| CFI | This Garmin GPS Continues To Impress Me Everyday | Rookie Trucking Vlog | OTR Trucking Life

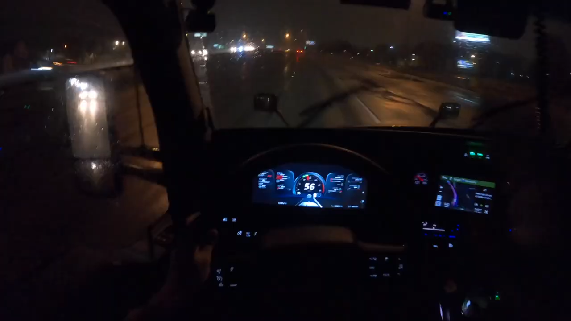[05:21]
for thanksgiving all right guys we just crossed over into illinois um we got about 247 miles left to go um hopefully it doesn't take too long it's raining though uh i'm just very thankful for this truck because that's crazy i'm saying i'm very thankful for this truck on thanksgiving that's kind of weird but i'm very thankful for this truck because uh the windshield wiper blades really do a nice job compared to the other truck and it also helps i mean you guys can't really see it right now but the headlights on this truck
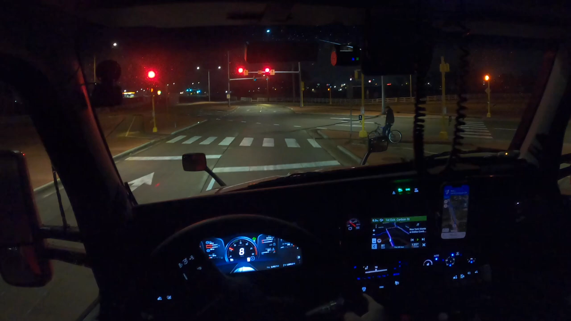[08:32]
i don't know if he is trying to keep distance from the other guy or what can i'm gonna take a look here can i not make a left at that intersection i hope i can i don't want to go through that roundabout down there there's a light up here i should be able to turn in at this intersection
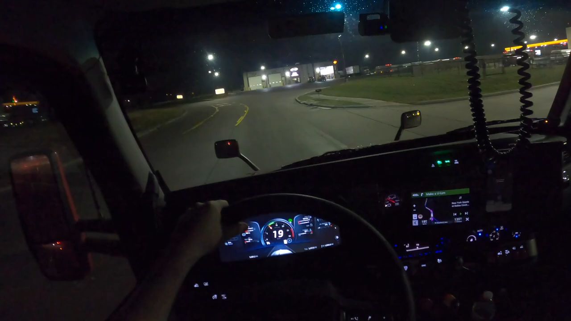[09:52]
garmin cancel navigation hey garmin cancel navigation okay cancel i think yeah there's some spots here we're fine there's plenty of spots here i think no i haven't stopped here yet i was about to say i think i've stopped here before but i haven't
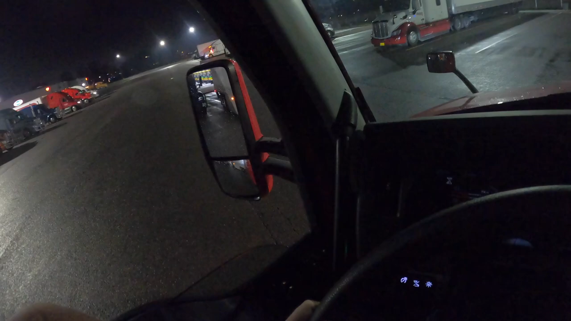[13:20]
i think we just one shot at that yeah we did uh some places you don't have enough room to do it but